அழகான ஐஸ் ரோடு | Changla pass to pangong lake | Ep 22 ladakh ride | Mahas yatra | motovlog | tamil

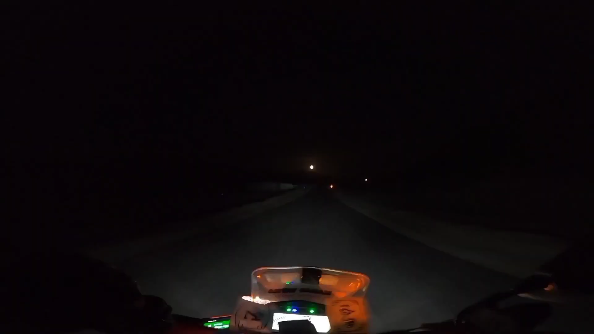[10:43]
பேங்காங்களேக்கு பக்கத்தில் வந்தாச்சு நண்பா. மூணு வியூவை பாருங்களே, மூணு எப்படி இருக்கு பாருங்க. அப்போ கீழே வந்து லேக்கு, மேலே மூணு, செம்ம.